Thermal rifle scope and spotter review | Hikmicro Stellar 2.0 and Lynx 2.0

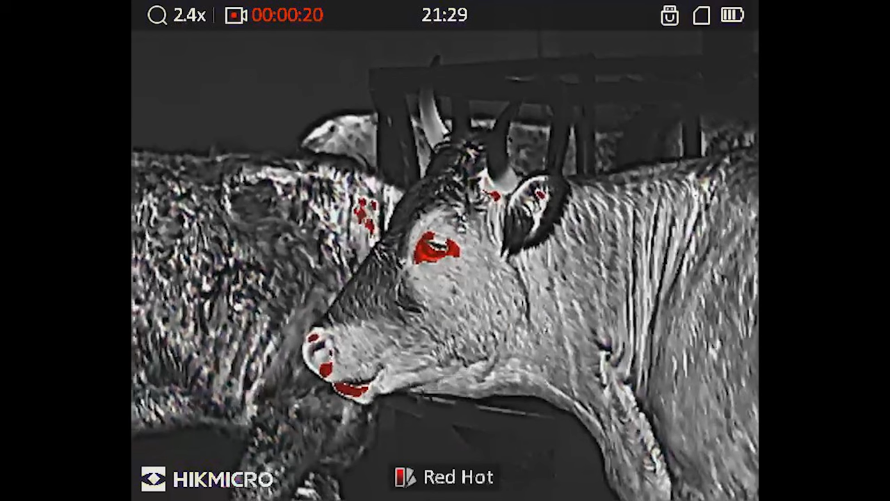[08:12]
black hot, red hot and fusion.
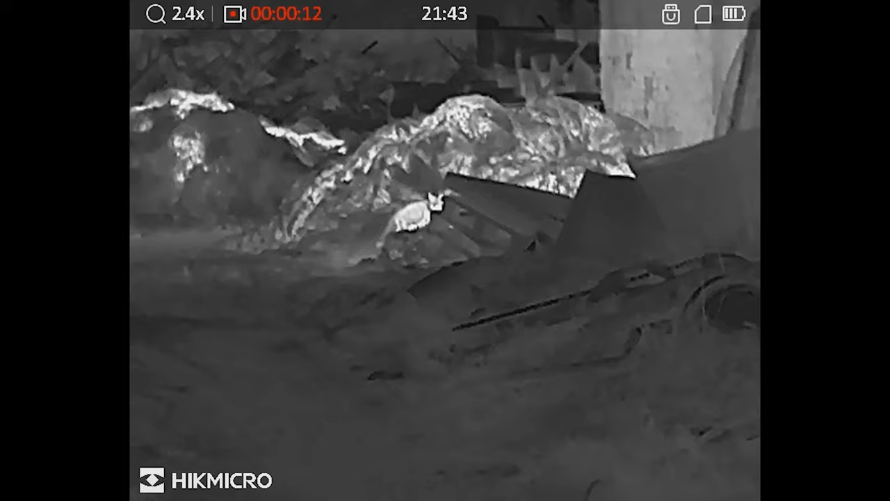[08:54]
the footage that we've shown you in this video has obviously been blown up to fit a screen much bigger than the display on these devices.